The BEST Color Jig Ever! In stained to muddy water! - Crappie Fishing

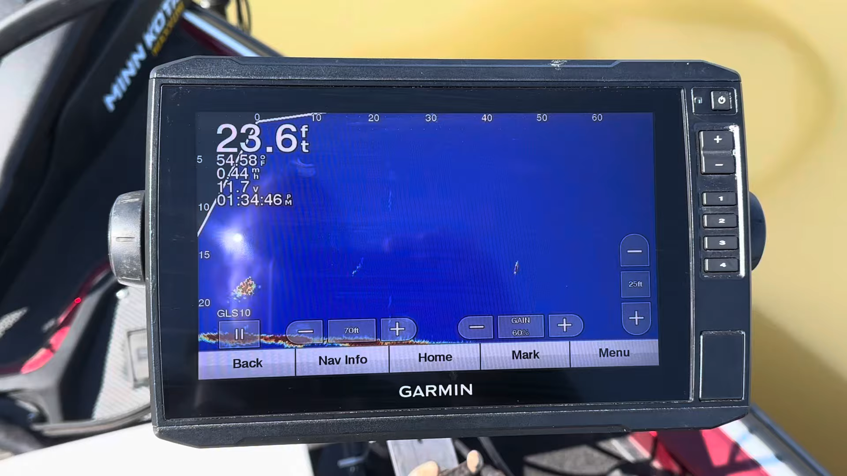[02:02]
On screen: depth 23.6 ft
with a graph there's a fish see him right there
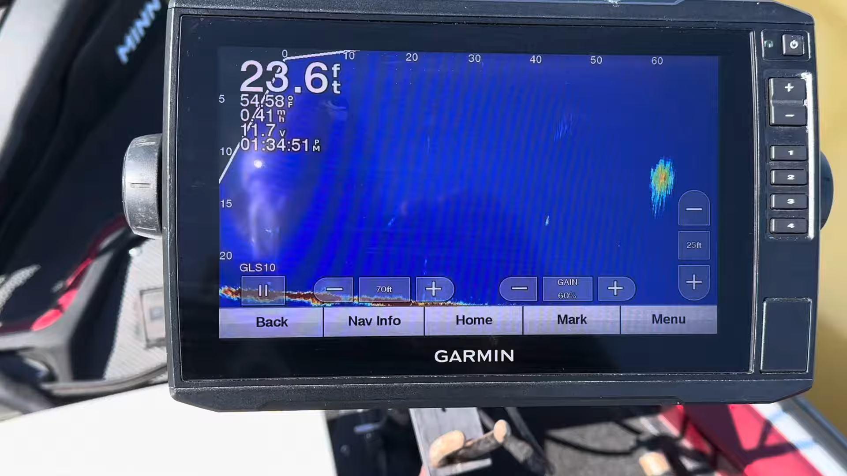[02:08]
On screen: depth 23.6 ft
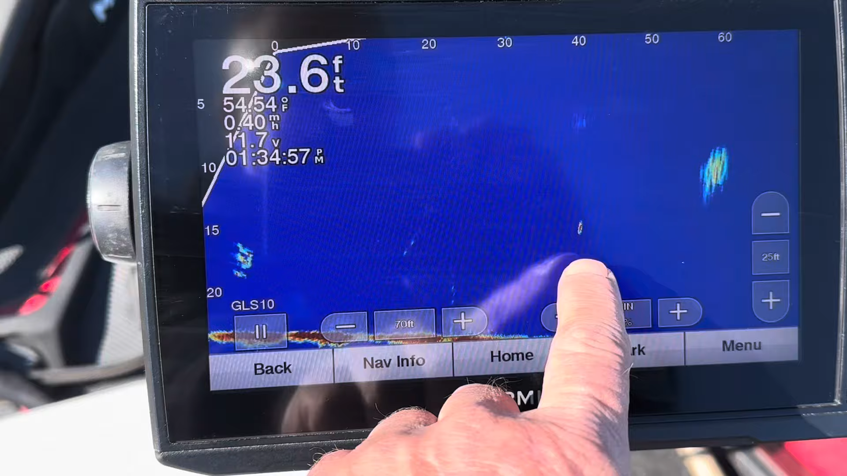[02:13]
On screen: depth 23.6 ft, water 54.54°F
that's the first decent fish i've seen
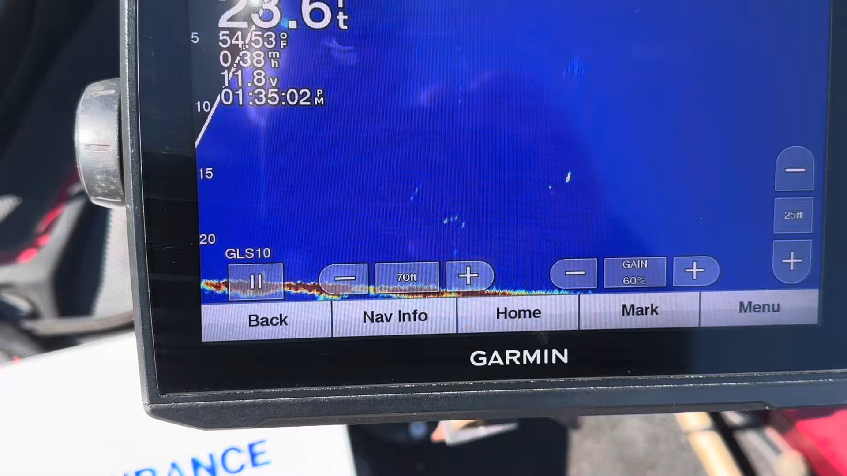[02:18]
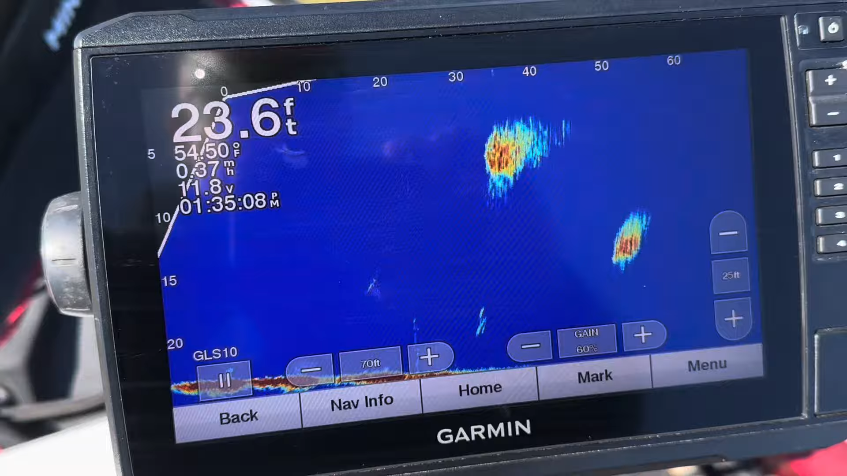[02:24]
On screen: depth 23.6 ft
but you see the bait bait is in here like crazy there's a fish on the bottom there's another one
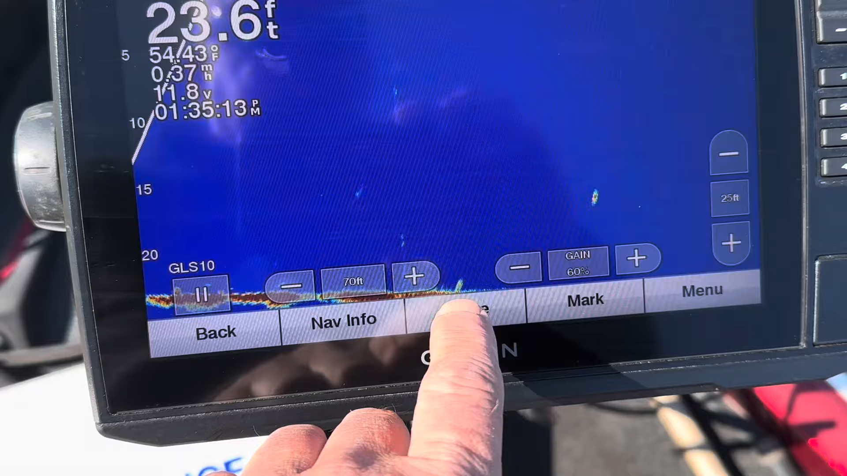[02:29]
On screen: depth 23.6 ft
see there's some around this bait
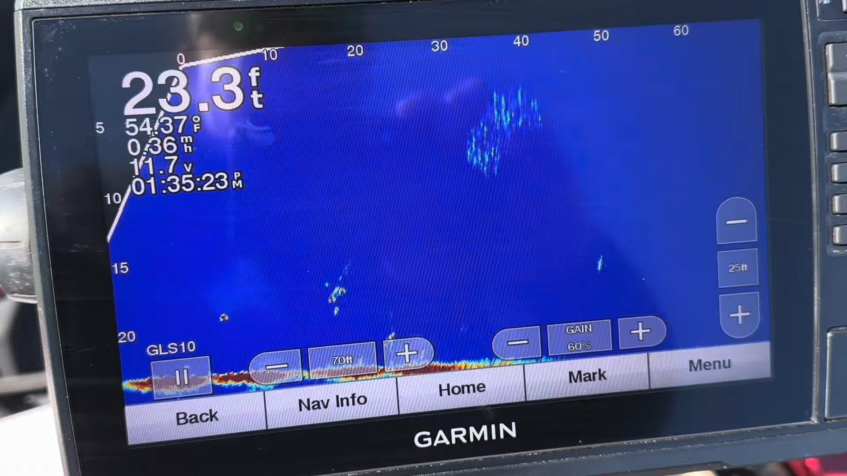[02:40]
On screen: depth 23.3 ft
there's one in a bait ball all i'm doing is painting my foot around because my transducer is on my trolling motor
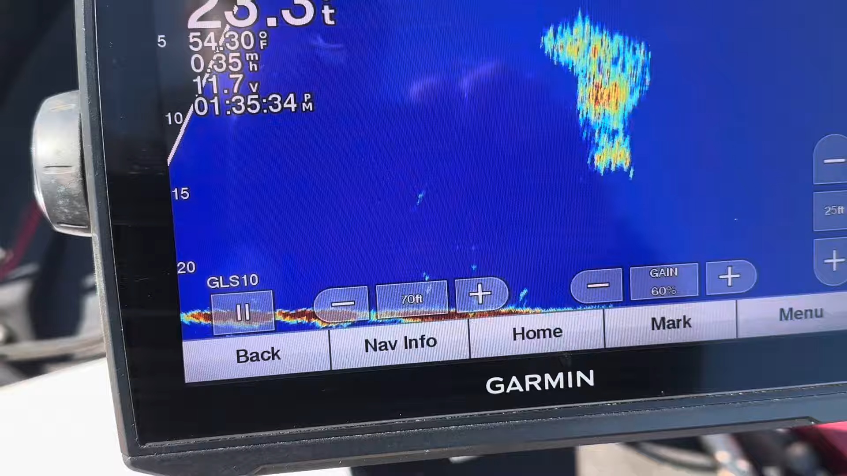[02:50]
there's a big old bait ball man a crappy yard would be fast too or be stacked in here
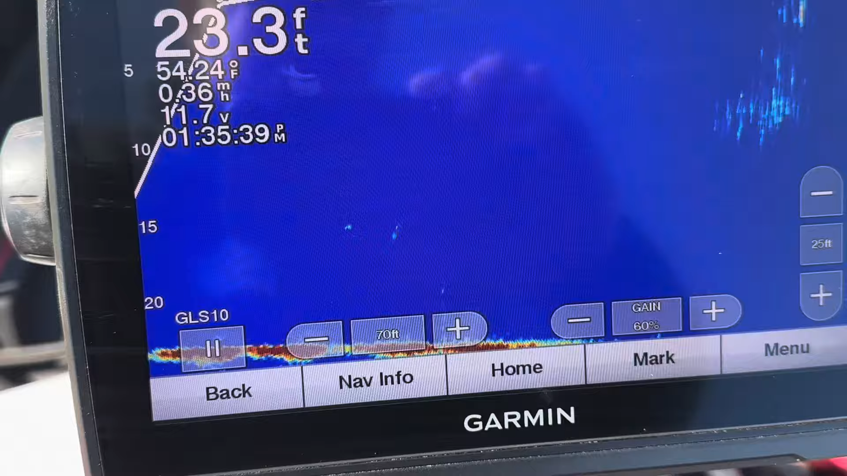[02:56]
On screen: depth 23.3 ft
there's something there right here at the boat
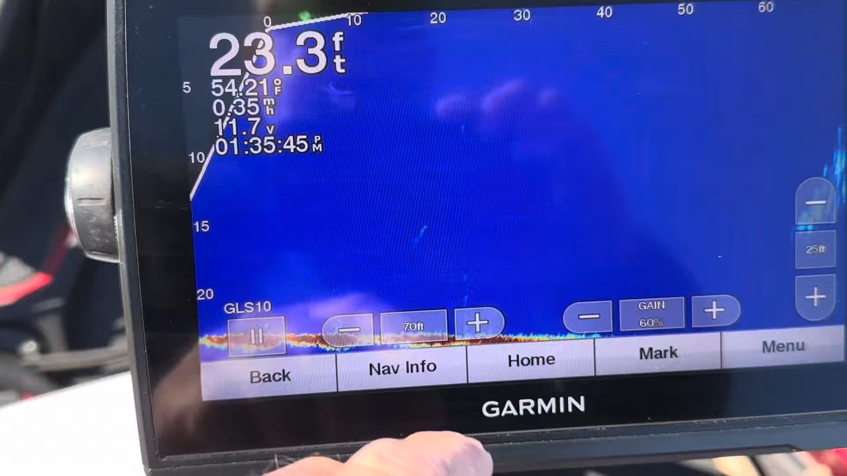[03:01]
On screen: depth 23.3 ft
23 foot of water and again the temperature is getting cranked in because i just put it down so